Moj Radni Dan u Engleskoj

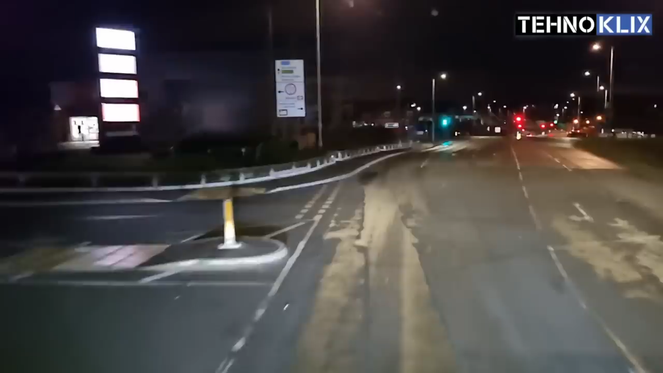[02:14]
Padala kiša. Nakon 300 metara. Ali ništa strašno. Levo u kružnom toku saobraćaja. Skrenite na prvom skretanju.
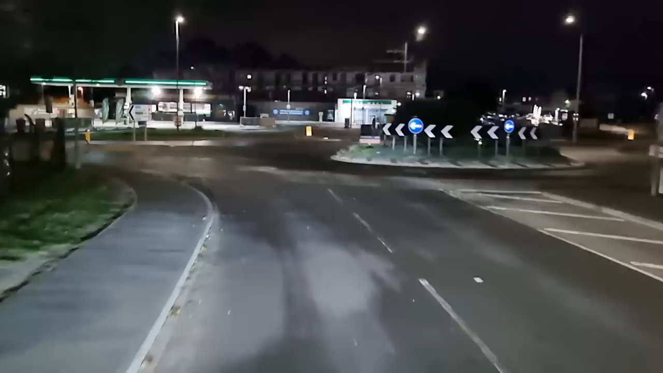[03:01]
Skrenite na prvom skretanju. Dobro, ona mene uvodi ovdje u kružni tok. Pa je kružni tok. Nema ništa, ali dobro.